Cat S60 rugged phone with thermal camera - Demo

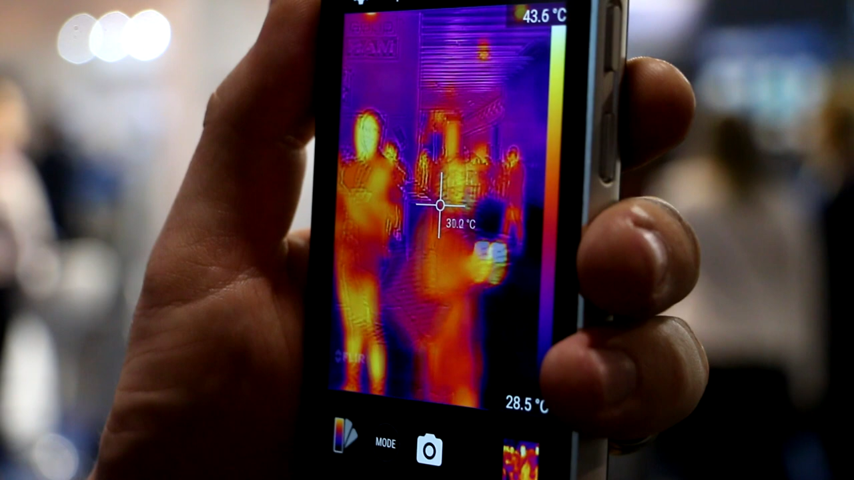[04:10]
On screen: scale bottom 28.5°C
Or it might be it might be used by mountain rescue or air-based sorry land-based
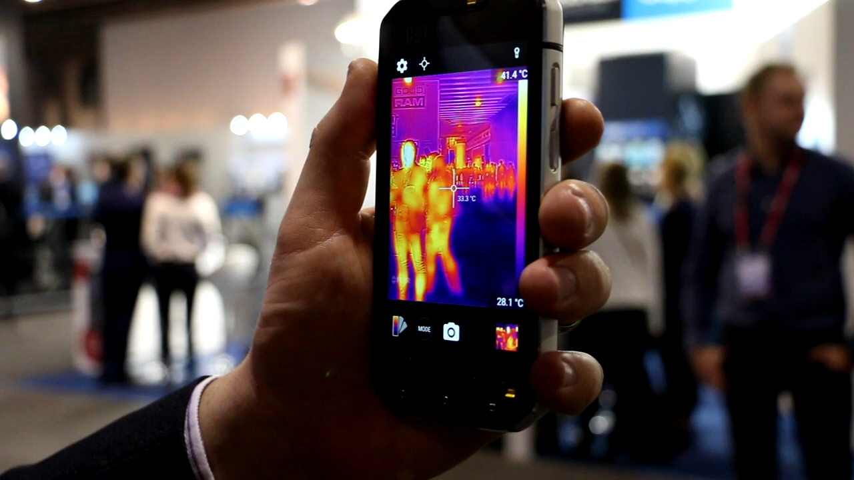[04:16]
On screen: spot 33.3°C, scale top 41.4°C, scale bottom 28.1°C
search teams if they're looking for heat sources and it can see in the dark and through smoke so the fire services can use this kind of thing.
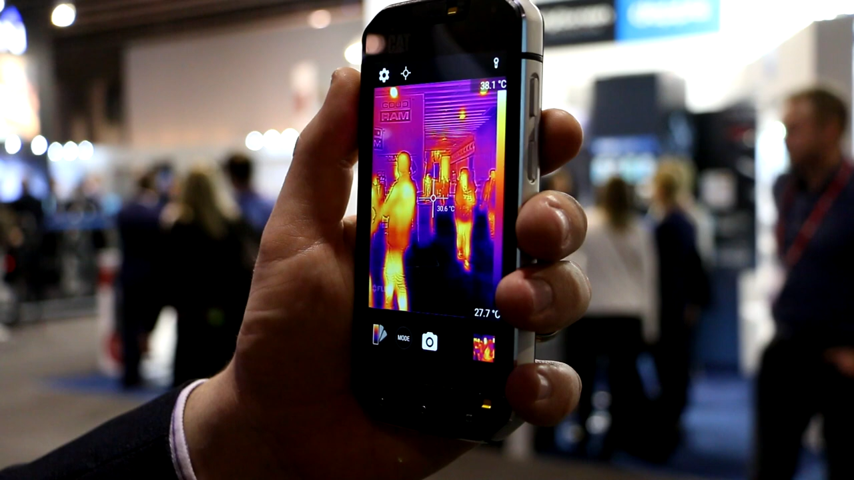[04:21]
On screen: spot 30.6°C
So there's a load of use cases for this and it might be one of these kind of serious use cases.
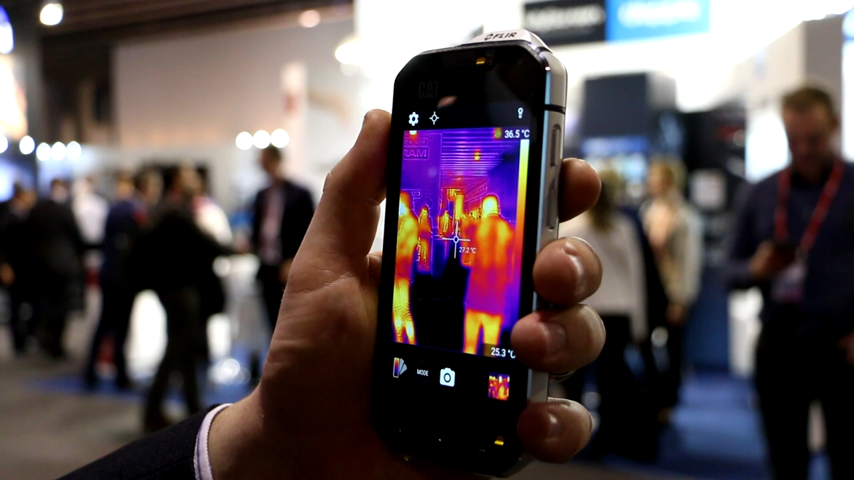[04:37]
On screen: spot 27.2°C, scale top 36.5°C, scale bottom 25.3°C
users will start using this technology now that it's small enough and convenient enough
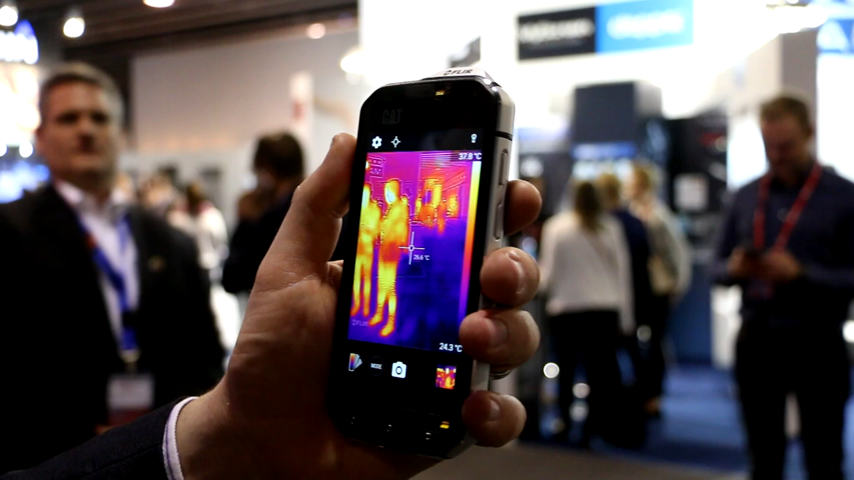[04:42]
On screen: scale top 37.8°C, scale bottom 24.3°C
integrated into a into the cat s60 handset.